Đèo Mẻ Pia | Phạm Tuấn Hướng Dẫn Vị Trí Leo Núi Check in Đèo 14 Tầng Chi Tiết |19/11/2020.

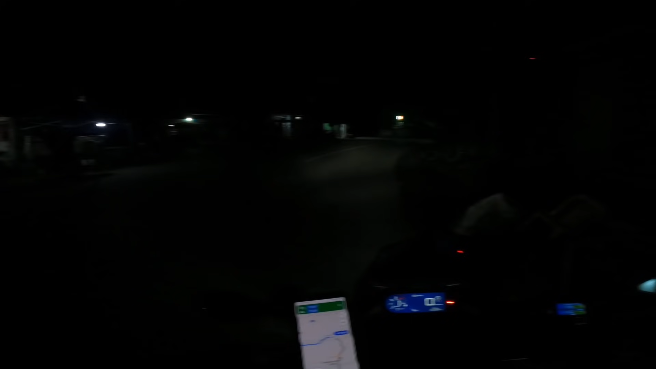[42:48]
là một cái ngã ba Định Mệnh, một cái là về thành phố Hà Hoa Tráng Lệ, một cái là đi lên núi. Mà còn có 7 cây rưỡi nữa mà chạy vô luôn.